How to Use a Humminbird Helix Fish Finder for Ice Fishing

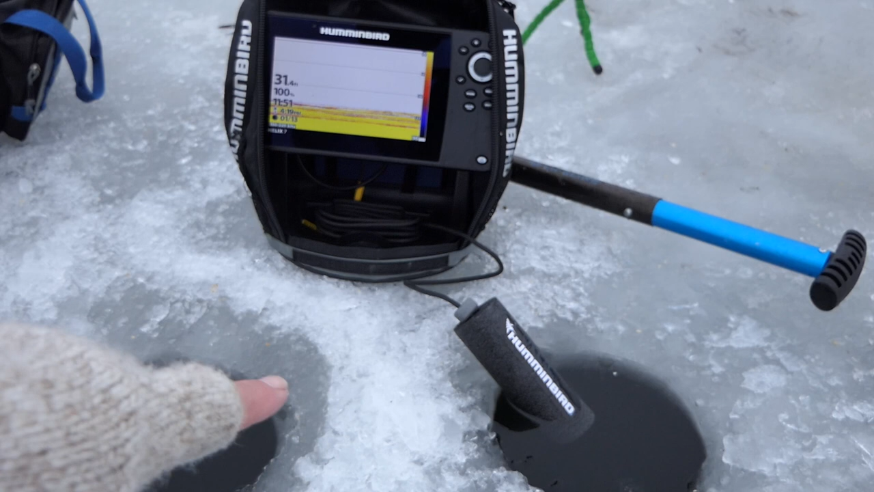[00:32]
Okay, to start off with today, because I am fishing deeper, I'm actually going to drill two holes. I'm going to run two holes, one for my transducer, and I'm going to fish through the one here on the left. It's just going to make it so I don't have to worry about tangling up in my transducer each time. I generally do that when I'm fishing deeper because I can still see my target quite readily if I drill the holes close together.
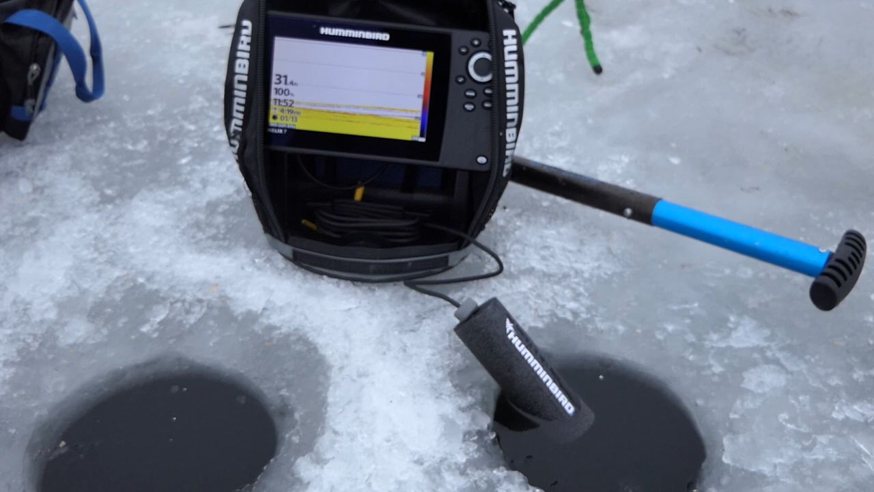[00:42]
Okay, so you can see my jig going down here.
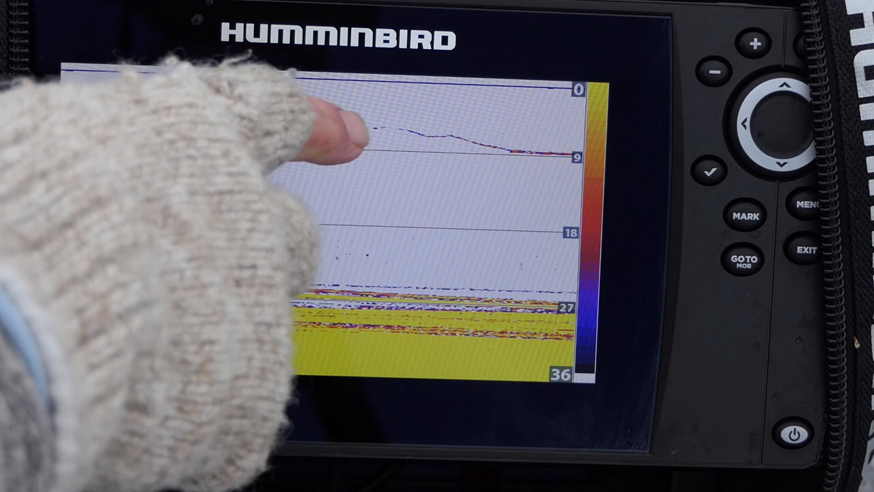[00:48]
It doesn't show up as soon because I'm not dropping actually right underneath the transducer.
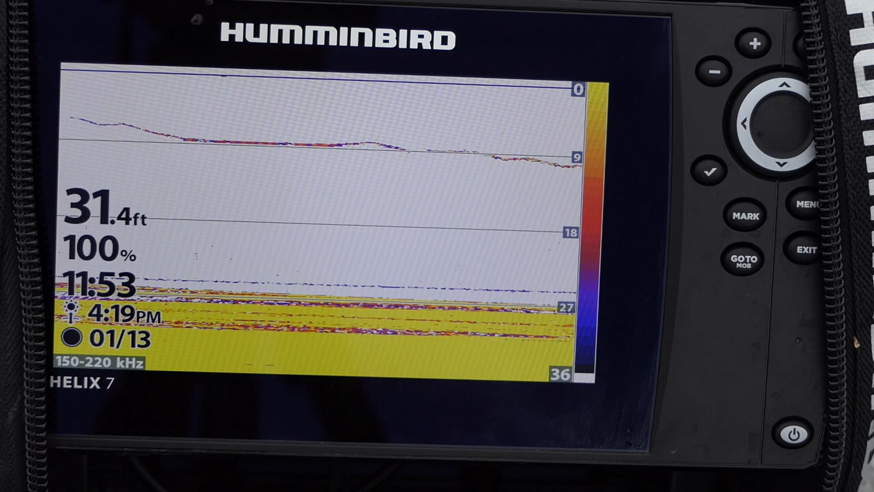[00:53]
On screen: depth 31.4 ft
But it looks like a pretty good target. All of this down here, so this is the bottom, and then this is all perch, a giant school of perch.
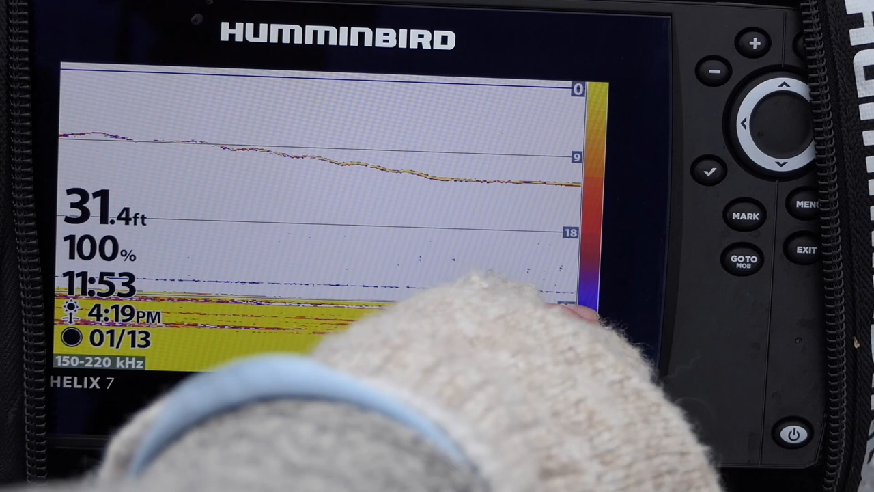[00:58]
On screen: depth 31.4 ft
Now one of the things we can do is we can manually set the bottom.
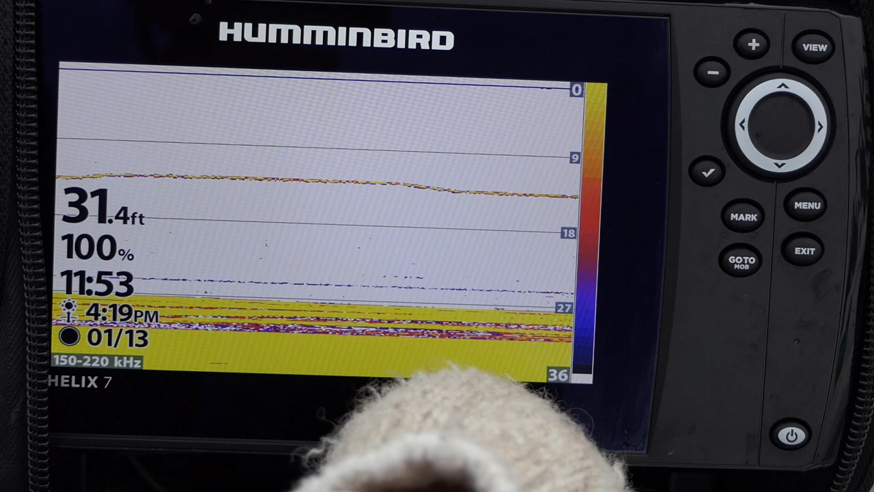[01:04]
On screen: depth 31.4 ft
So we've got a lot of hard bottom here, and we can try and get some more separation of these perch targets here. They're starting to come up a little bit. If I go into the menu,
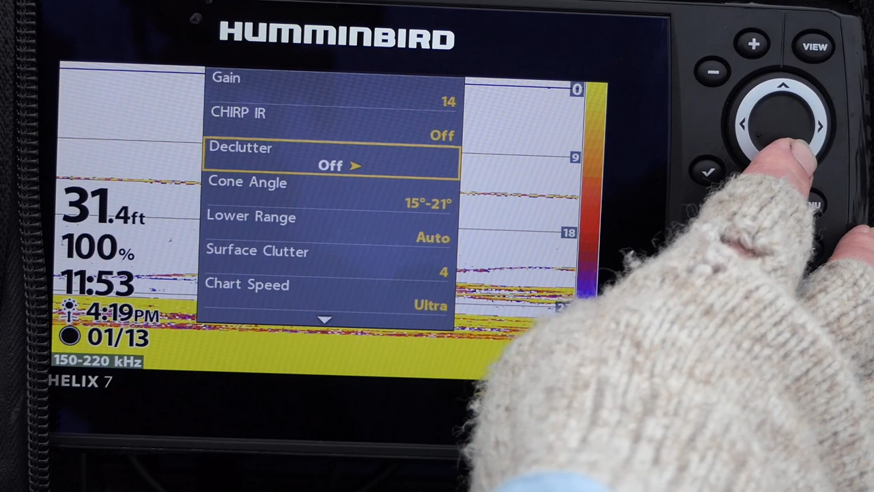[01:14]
On screen: depth 31.4 ft
and we're going to go down to the lower range, and we're going to set the bottom depth at 32 feet.
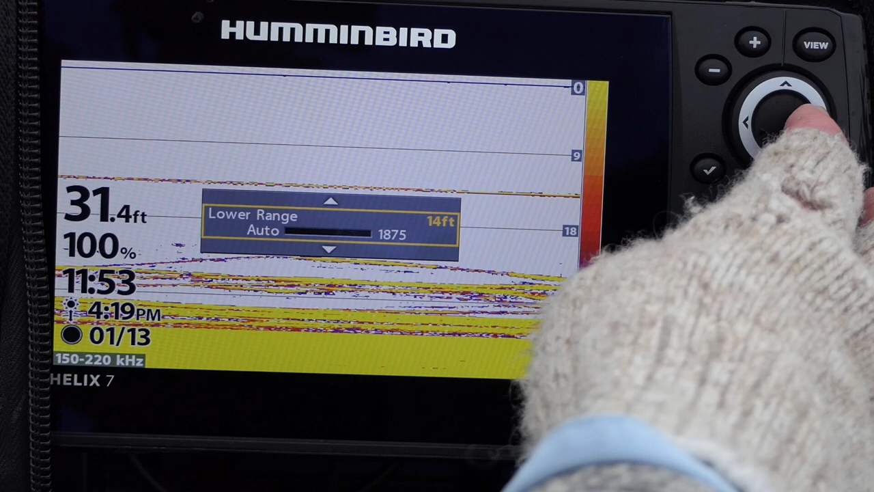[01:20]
On screen: depth 31.4 ft
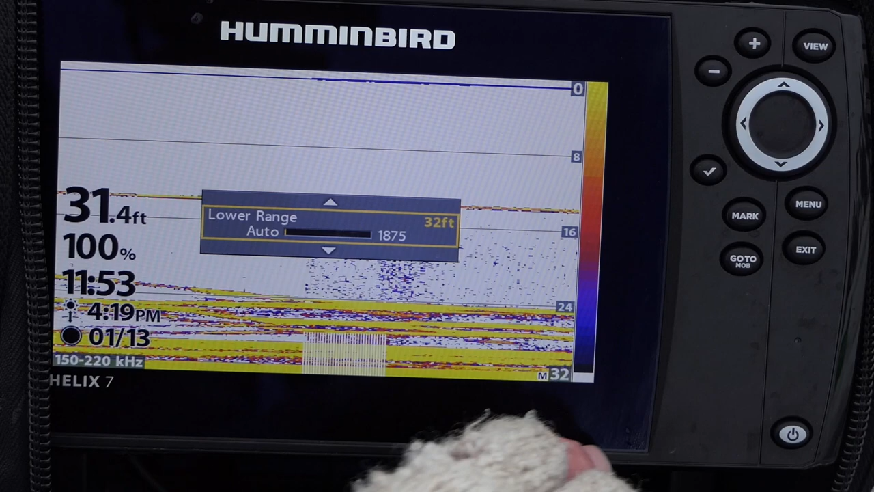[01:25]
On screen: depth 31.4 ft
All right, so now the bottom's really actually right on the bottom here. And now I can start to see the separation of these different targets of these individual perch here.
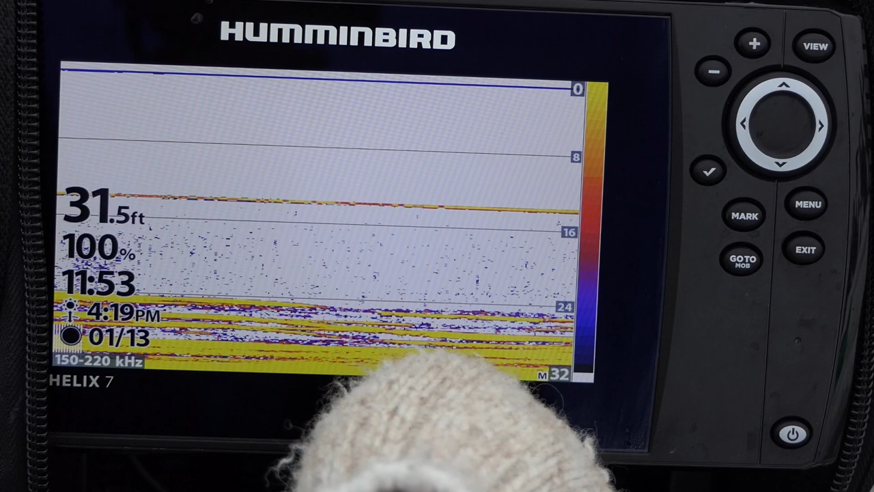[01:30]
On screen: depth 31.5 ft
So let's go down and see if we can get one. You can see the jig dropping down. There's a fish coming up to it there. All right.
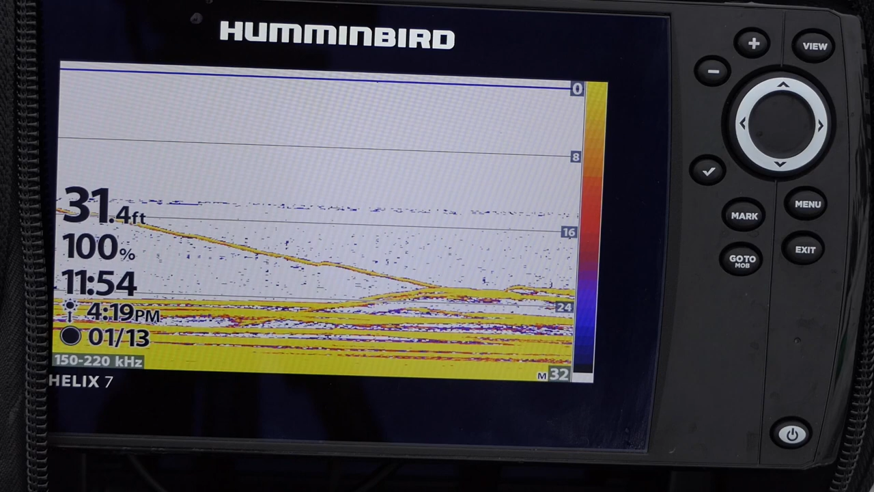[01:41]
On screen: depth 31.4 ft
So I'm right. There's two or three fish looking at it right now. Ooh, I just got bit. There we go. Ooh, this feels like a good one. See it coming up on the graph there?
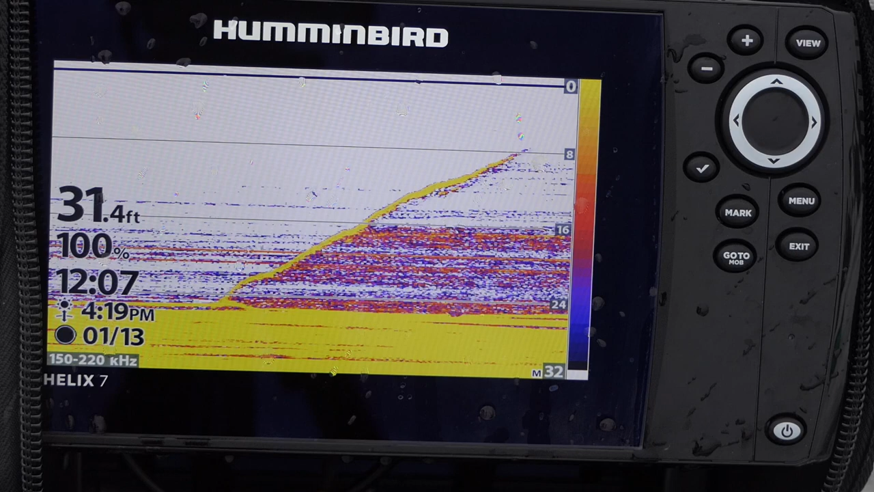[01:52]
On screen: depth 31.4 ft
They puke up a lot of stuff when you hook them this deep and bring them up fast. Oh, man, that's a tank. There you go.
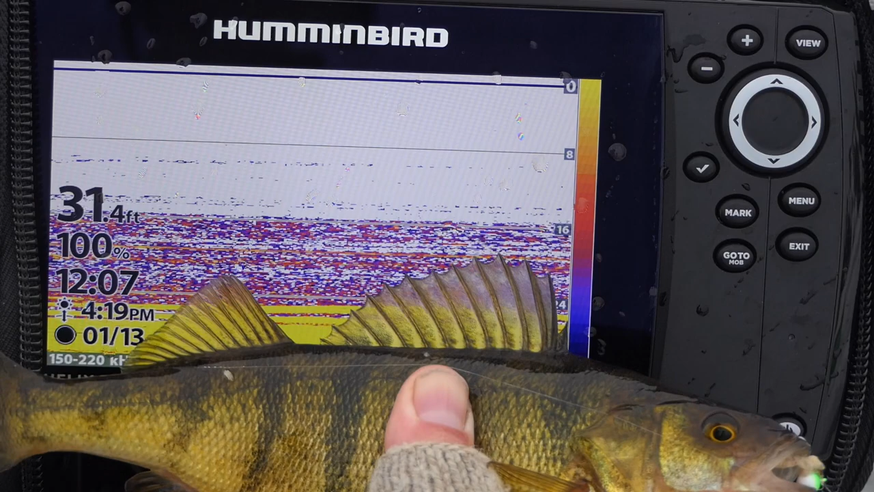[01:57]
On screen: depth 31.4 ft
Decent-sized perch. Another thing we can do is you can see there's individual perch here,
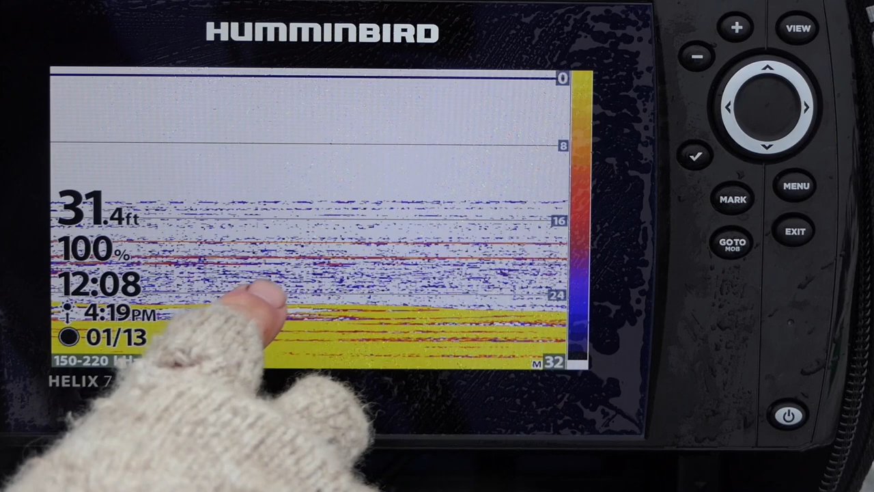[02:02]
On screen: depth 31.4 ft
but it's really masked because they're all packed together, and it makes it really hard to see individual perch.
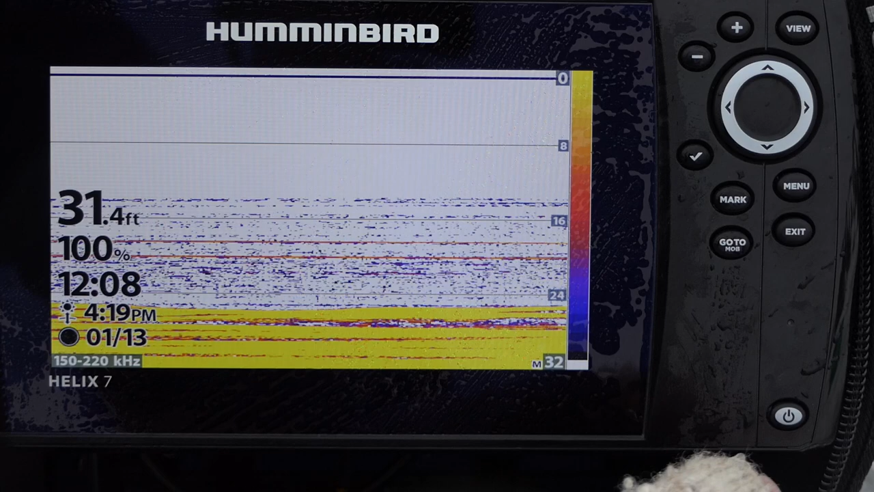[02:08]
On screen: depth 31.4 ft
So one thing we can do here is go to the menu twice, go over to views.
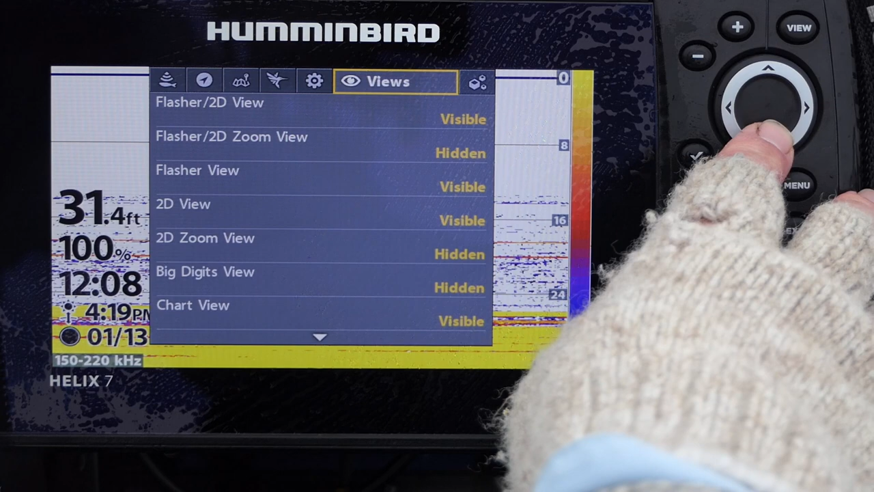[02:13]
On screen: depth 31.4 ft
In the first video, I showed how I eliminated most of the views that I don't use,
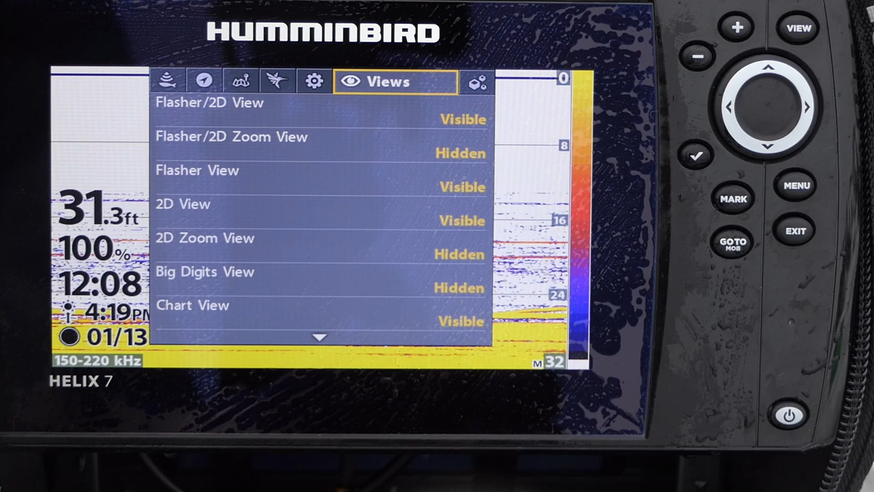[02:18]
On screen: depth 31.3 ft
but now we're going to go to a zoom view.
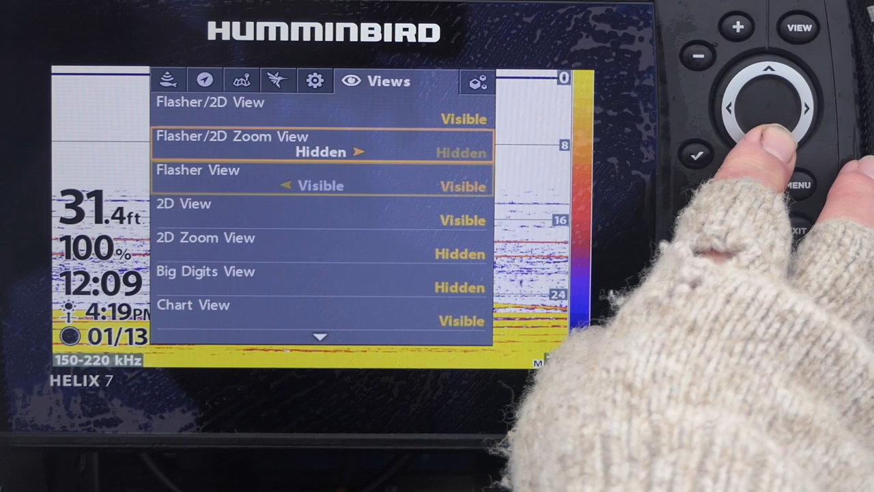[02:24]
On screen: depth 31.4 ft
So I'm going to make the 2D zoom view visible.